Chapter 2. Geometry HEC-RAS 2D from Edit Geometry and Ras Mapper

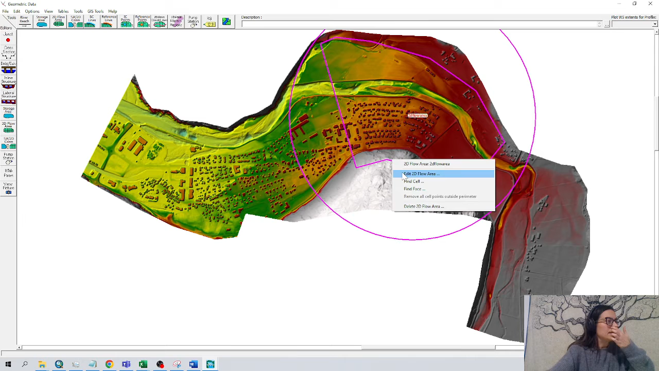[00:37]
And we double click in the boundary conditions, this, I have the boundaries, edit 2D flow area and this, there are many numbers but let's focus on two things. First one is the default money value, we are going to leave it 0.06. We can change that later, we talk about money layer and land cover area and we can generate computational points, this is important. This is the size of our grid. Let's move in the window here, make it a bit bigger so we see. A space in the x and a space in the y.
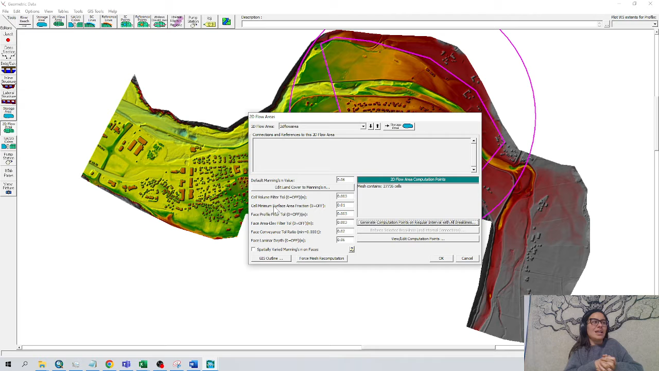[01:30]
Maybe we want a very large model and we need like 10 meter grid or maybe we want a lot of high definitions for the small points so maybe we need like 0.25 something like this. In this case, just to show, we leave it in 5 meters and we force mesh recomputation. We can see the mesh has been generated and here
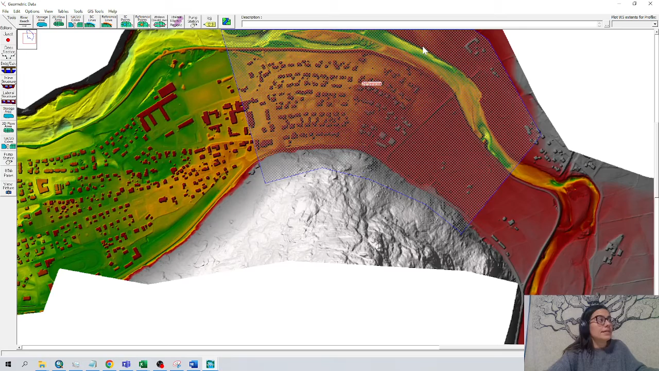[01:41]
is where the computational points are going to be done. We can be aware that for every cell there is a computation on water surface elevation and for every side of the square there is a computation on the velocity.
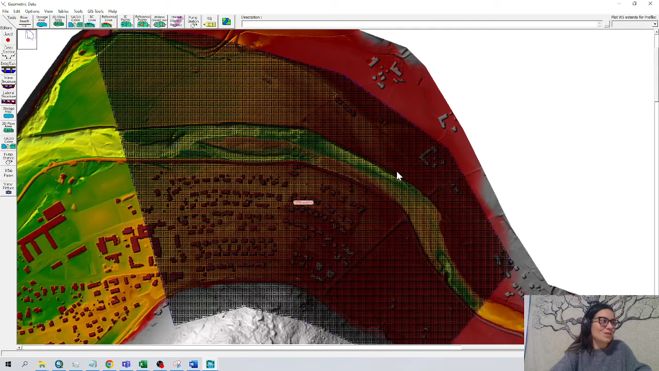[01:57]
Here, if we zoom a little bit more, we can see the squares.
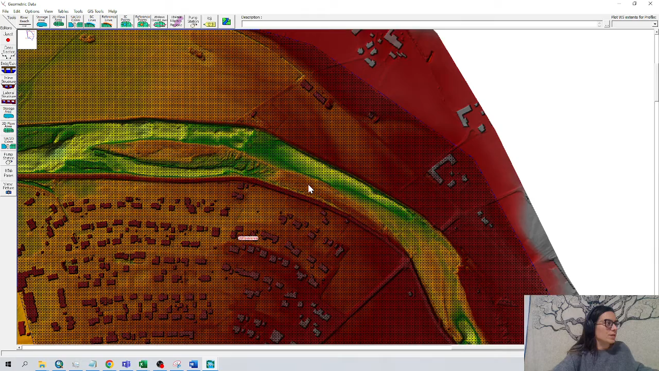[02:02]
And now let's define where the water enters. I know in this river it comes this direction and flows this direction. So let's go for boundary condition lines.
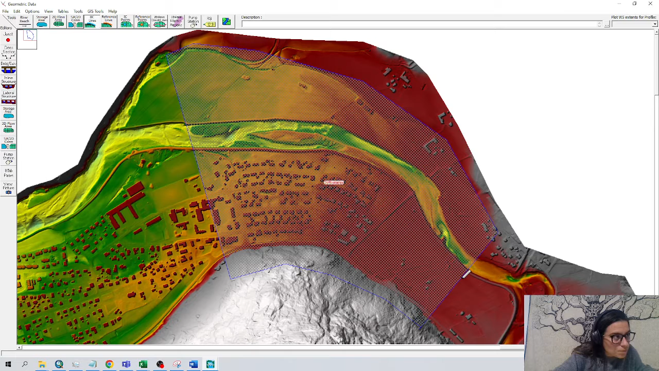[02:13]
We drop very close by to our boundary area. And then right upstream, boundary condition, okay. I want to do the same for the downstream boundary condition. I'm not sure where it is coming from. Where it's going away from. Downstream, I don't like this. Downstream boundary condition. Awesome.
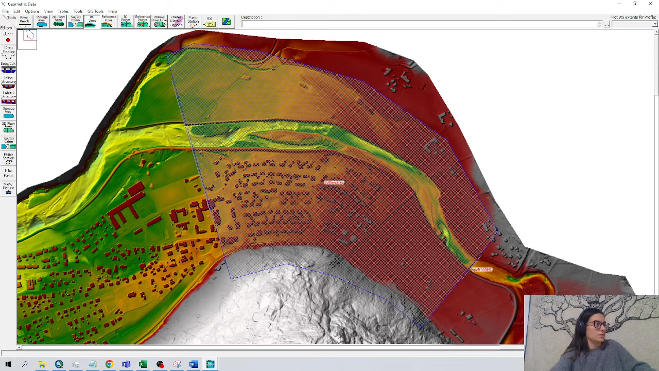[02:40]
So the water will come this side. Out this side. File.
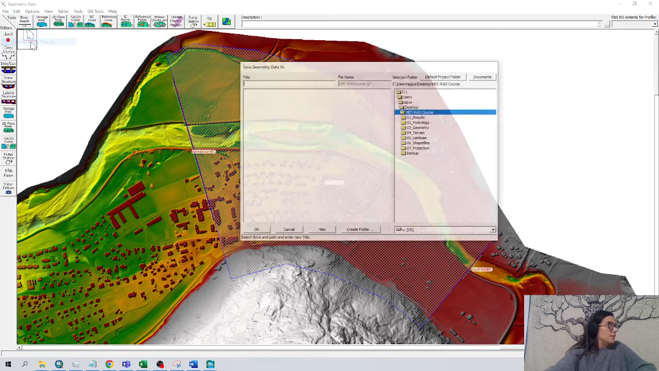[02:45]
Save geometry data as geometry to div.